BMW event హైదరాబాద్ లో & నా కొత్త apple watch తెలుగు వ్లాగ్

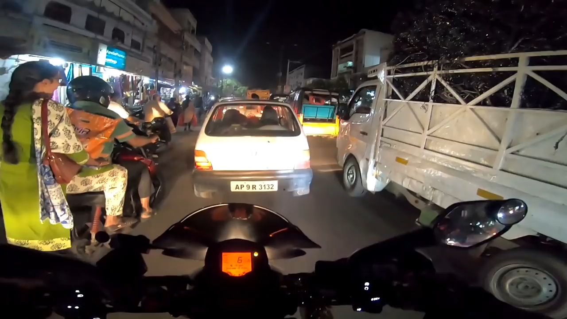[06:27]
బాబా బాబా, అరే మారుతి 800 పొగంతా నా నోట్లకే వదులుతున్నారు రా.
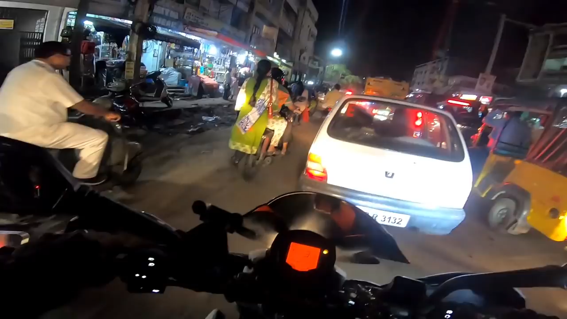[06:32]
అర్జెంటుగా నేను దాటినన్నా దాటేయాలి, నేనన్నా వెనుకబడాలి.